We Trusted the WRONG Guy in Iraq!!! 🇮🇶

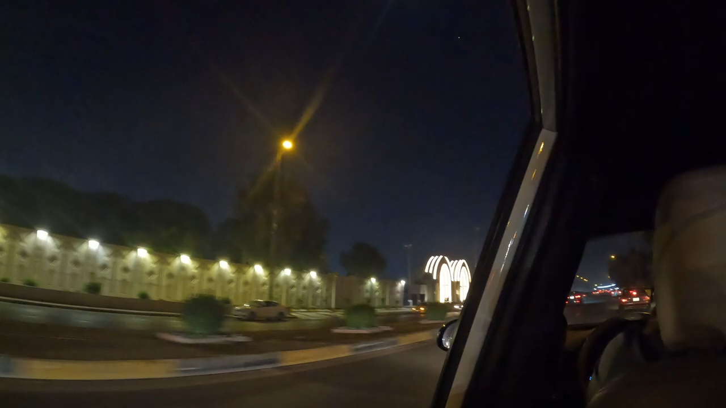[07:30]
It looks like the entrance to a casino. It's a huge compound. It's a big one. It looks very well-maintained, actually.